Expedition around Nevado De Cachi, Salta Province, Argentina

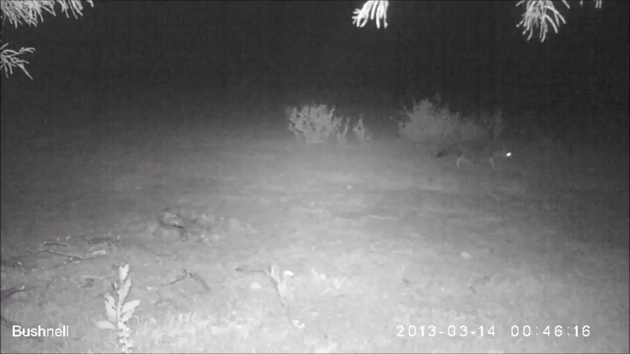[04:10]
and walks up towards the camera.
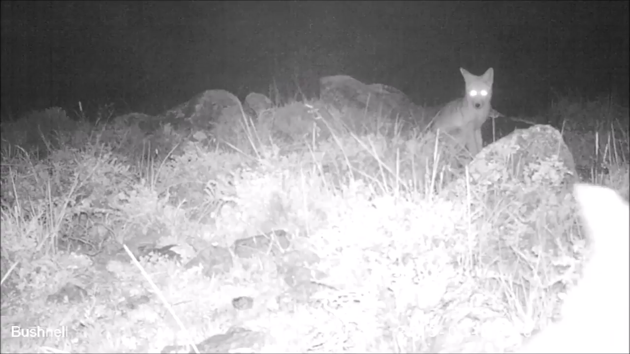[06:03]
In the morning, we find that the cameras have picked up these wild foxes playing at night in the mist.